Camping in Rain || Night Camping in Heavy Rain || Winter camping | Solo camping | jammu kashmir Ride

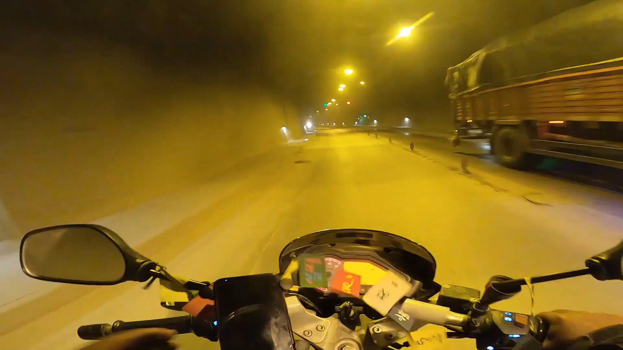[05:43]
लोग मिलेते बता रहे ते कि यह उनके तकलीफ हो रही है मुझे और यह 9 km लंबी टनल है चिनानी नासरी टनल इसका उद्गाटन